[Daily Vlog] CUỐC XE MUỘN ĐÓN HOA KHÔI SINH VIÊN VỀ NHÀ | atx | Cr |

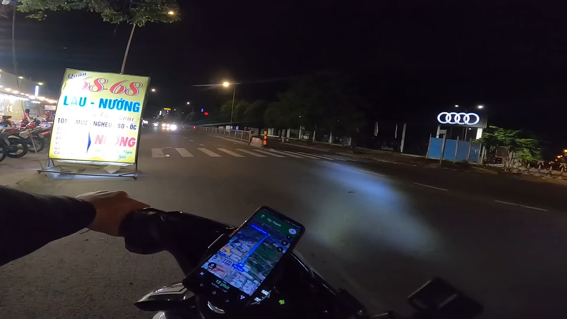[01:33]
Một xe máy qua chạm. Quanh 46 nè. Rồi, cảm ơn nhé.
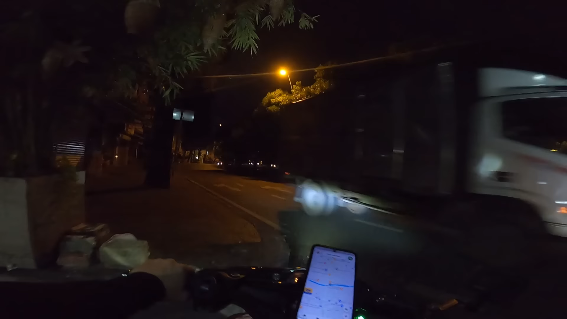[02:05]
Khu này tôi không biết đứng đâu để chở cái sinh.
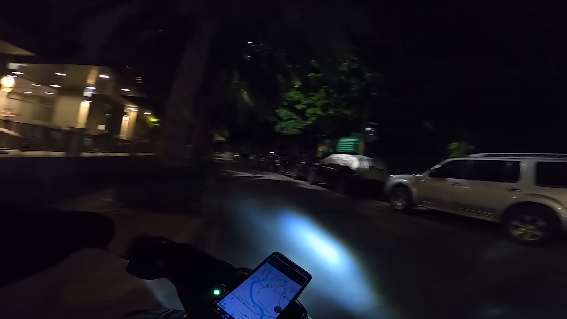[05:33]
Trời ơi, ở đây có đường về không đây?